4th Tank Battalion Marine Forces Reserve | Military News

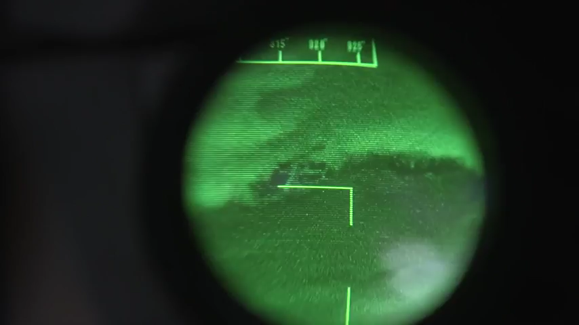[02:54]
This is also the side that my tank commander is also seeing when I'm engaging an enemy target. Exactly what I see here, you'll see up here.